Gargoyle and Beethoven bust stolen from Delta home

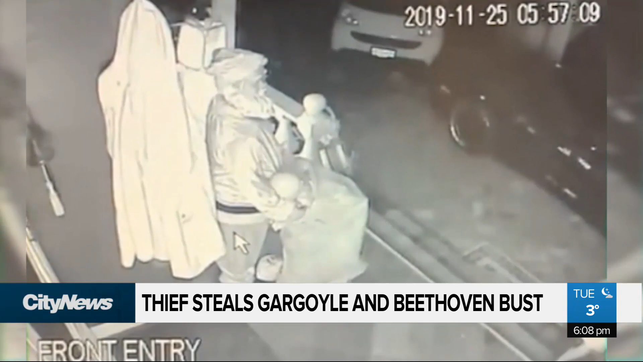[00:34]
Two brothers are scratching their heads after a thief decided to take two statues from their lawn Monday morning at their Delta home near River and Brook Roads. They're not worth too much, maybe about $100 each, and I'm not too sure how they'd resell them at all.